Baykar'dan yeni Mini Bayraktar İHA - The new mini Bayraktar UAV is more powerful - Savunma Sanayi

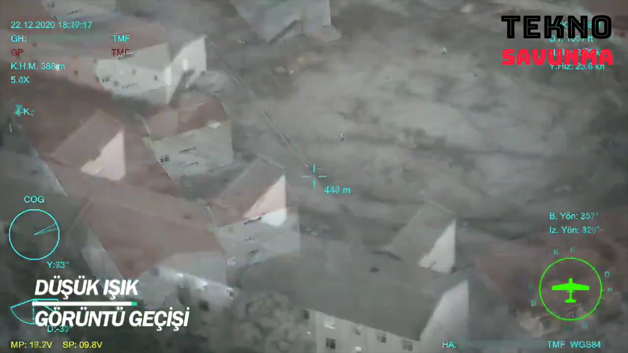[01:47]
İki saatin üzerinde uçuş saatine sahip Mini İHA, gece uçuşu gerçekleştirebiliyor. Sinyal karıştırma altında uçuş yapabilen Mini İHA, 30 kilometrenin üzerinde mesafeden haberleşebiliyor.